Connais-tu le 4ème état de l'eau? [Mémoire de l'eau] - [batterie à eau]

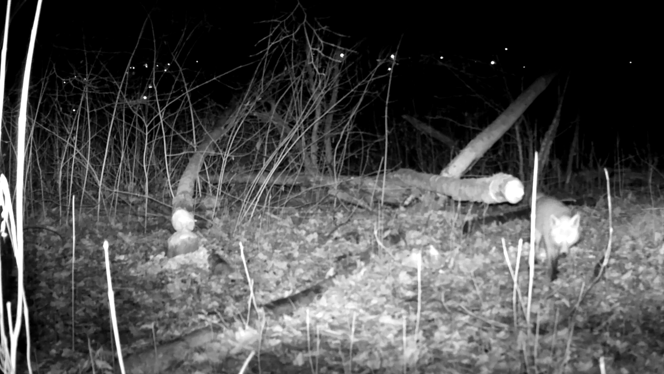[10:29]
Et on voit les animaux qui se baladent, par exemple, avec des caméras infrarouges.